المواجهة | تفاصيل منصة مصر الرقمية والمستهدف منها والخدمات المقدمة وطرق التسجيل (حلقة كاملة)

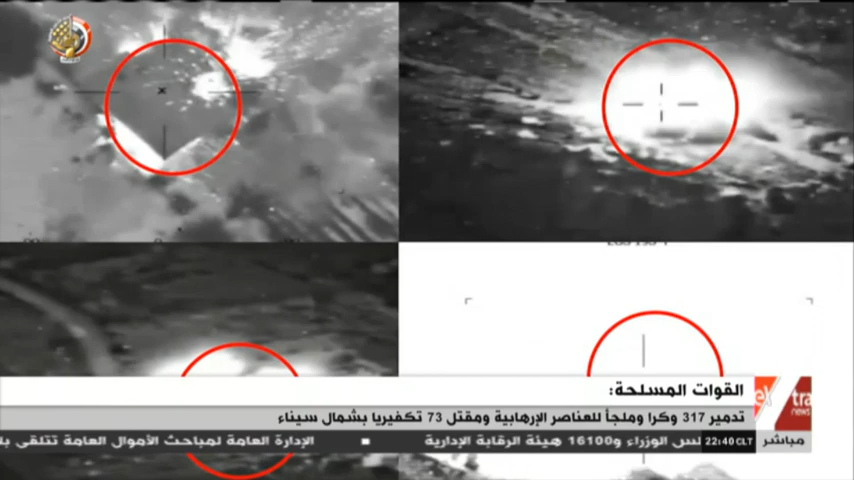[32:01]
وقرا وملجأا ومخازن للمواد المتفجرة بشمال سيناء استخدمها العناصر التكفيرية كملاجئ لها ولتكديس الأسلحة والذخائر